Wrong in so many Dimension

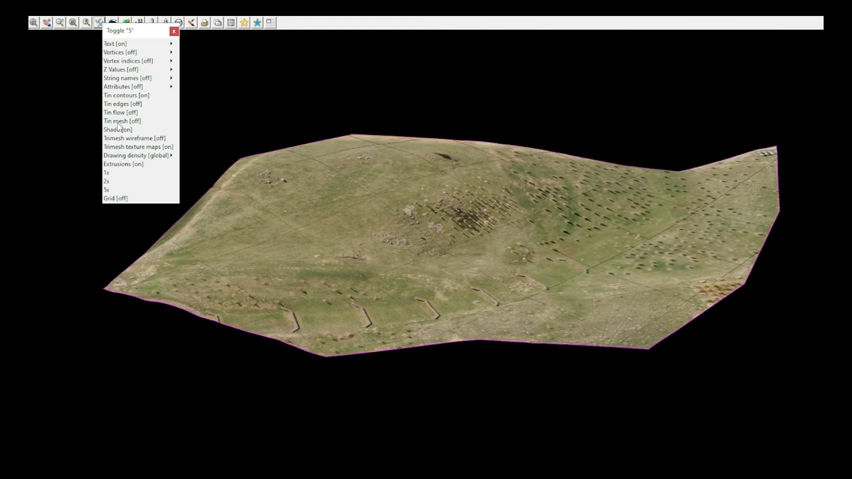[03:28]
Used to take us days, now we can do it in seconds. And as you can see, if I zoom in on this and get rid of the contours,